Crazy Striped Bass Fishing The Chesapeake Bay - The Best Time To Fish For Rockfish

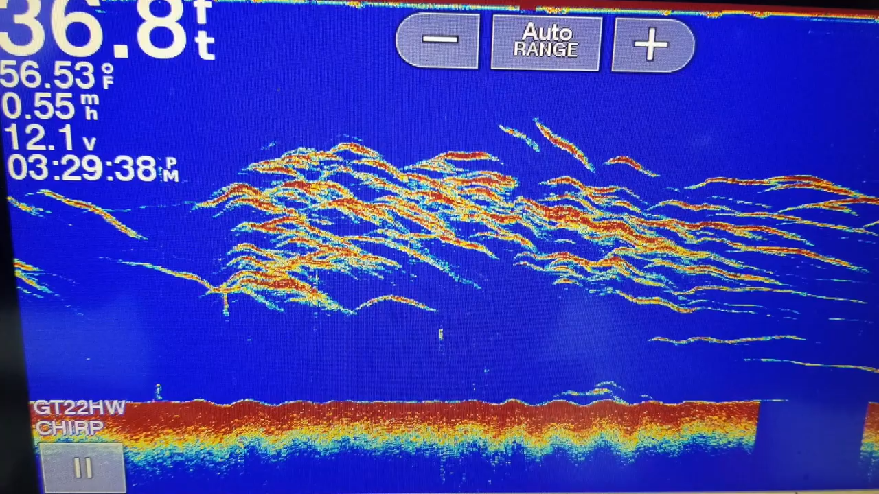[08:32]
On screen: depth 36.8 ft, water 56.53°F
In this picture, you can see that they're actually suspended, so that would give you an idea of how you should be working your lure.